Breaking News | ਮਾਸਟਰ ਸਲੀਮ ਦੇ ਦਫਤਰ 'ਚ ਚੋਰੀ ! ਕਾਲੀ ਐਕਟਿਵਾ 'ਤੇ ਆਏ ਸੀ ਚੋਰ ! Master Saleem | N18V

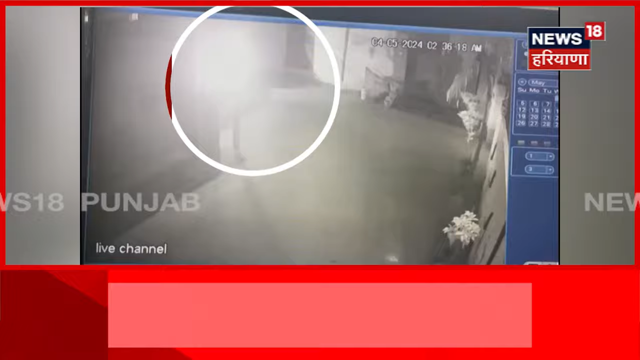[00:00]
तot मास्टर सलीम दे दफतर देवंच चोरी हो ए ऐसेकं ले दीवटि कबर सामनी आ रही है, काली एक्टिवात स्योोर आई, सी मास्टर स्लीम दे दफतर देवच वड़ के, ताले तोड के, गैमरे तोड के,